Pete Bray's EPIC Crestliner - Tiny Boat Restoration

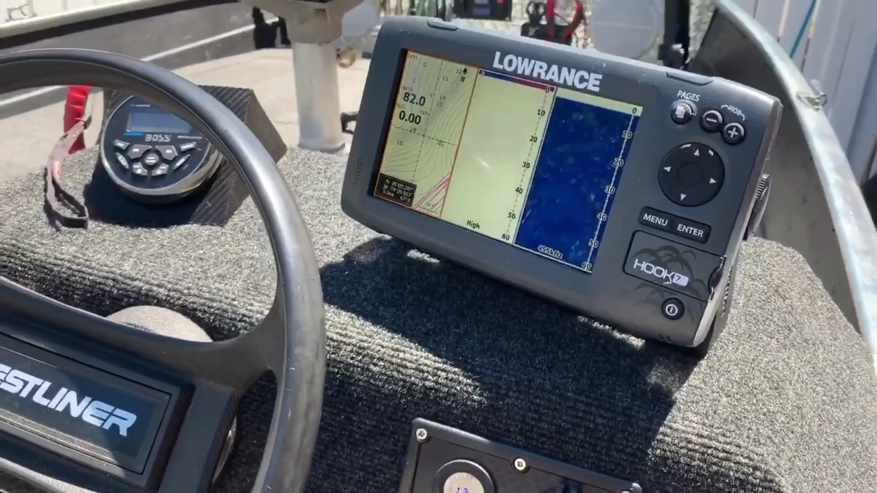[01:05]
You got a Hook 7, Laurence GPS, down imaging only. I don't have a box for it and I just wrapped up your typical four gangway switch.